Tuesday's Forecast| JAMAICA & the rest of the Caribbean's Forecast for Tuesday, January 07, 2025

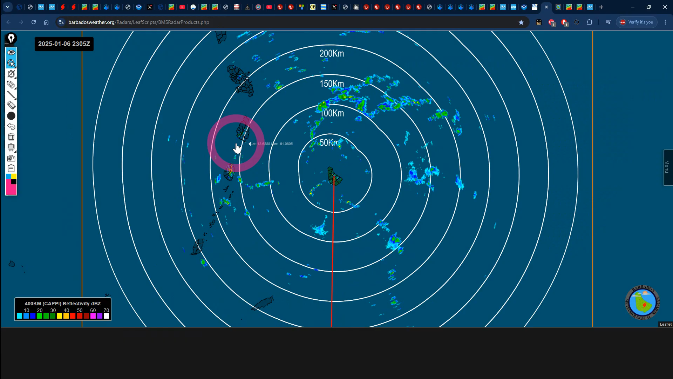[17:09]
We also see some moisture right here to the east of Dominica, affecting sections of the waters to the east of Martini. The section of Barbados is definitely getting some isolated shore activity today. Some of this pushing towards Saint Vincent and the Grenadines.
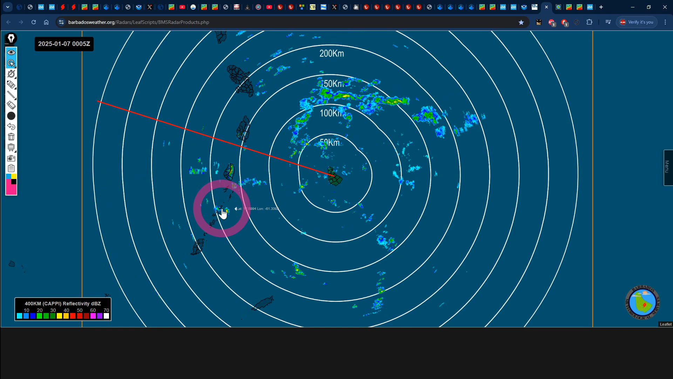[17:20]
Not seeing much across Grenada right now, but we saw some of the moisture right here passing to the north of Tobago.